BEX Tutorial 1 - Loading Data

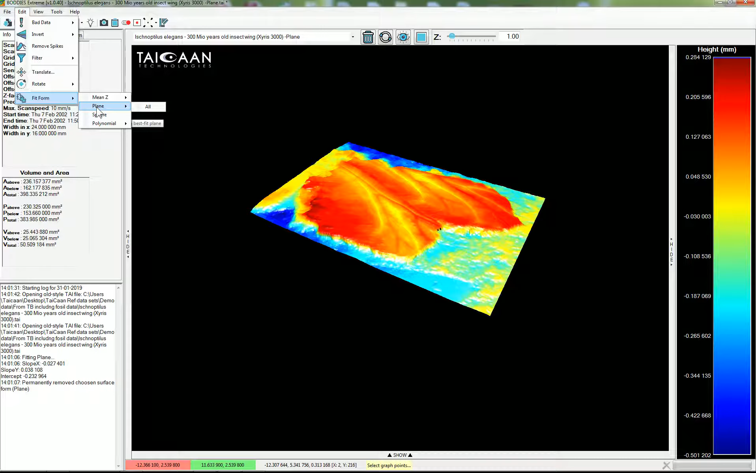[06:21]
So let's do that quickly we'll go to edit top left we're going to edit this is editing data we're going to fit a plane to the data fit form put a plane just click that and now we've actually leveled the surface as you can see here and you'll see that these values in the colour scale on the right have changed so this is now from 0.284 to minus 0.5 and this is now centered around zero and this new data set is represented here as the original data set minus the plane should i
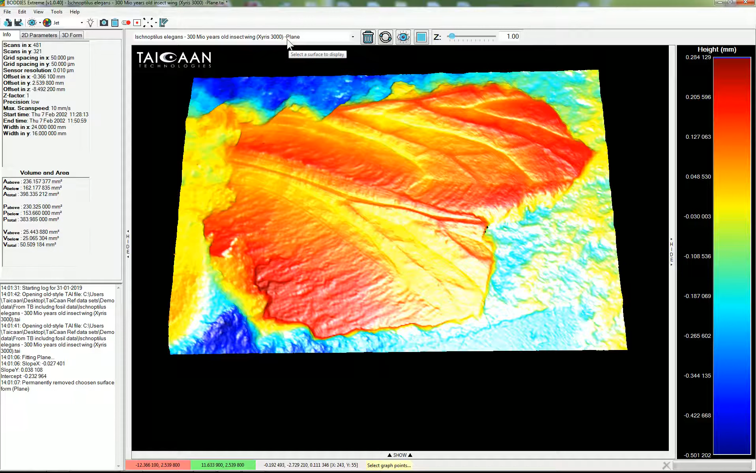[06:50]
wish to revert back to the original data set i can do this very quickly by clicking this ring icon in the center of the screen at the top i just click that and that will take me back to the
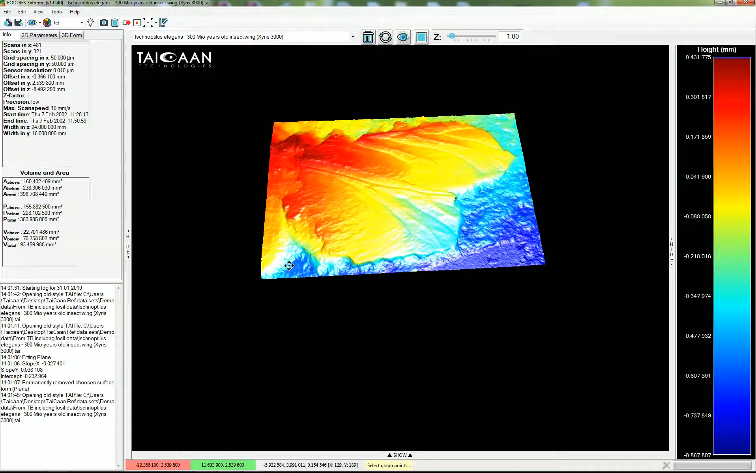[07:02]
original data set if i know click the arrow here pointing downwards where the file name is you can see i have three data sets now i have the default data set when